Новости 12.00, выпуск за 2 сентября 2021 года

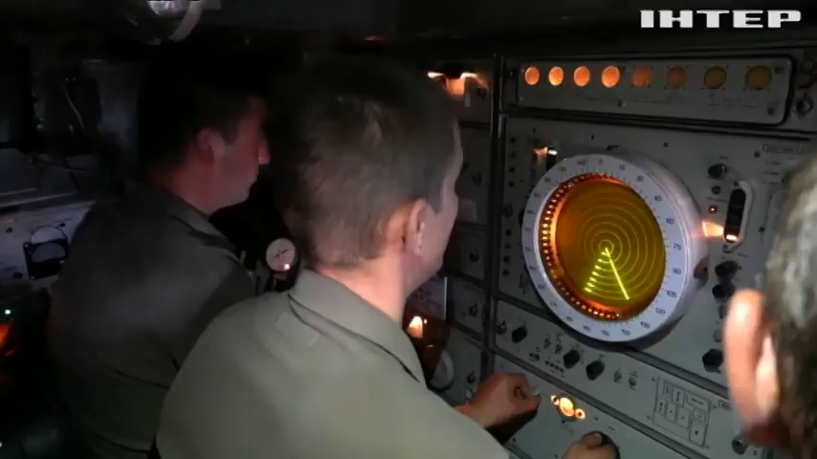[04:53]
Ціль АЗМУ-30, дальність 6, взяти на супровід, ціль знищити. Є АЗМУ-30!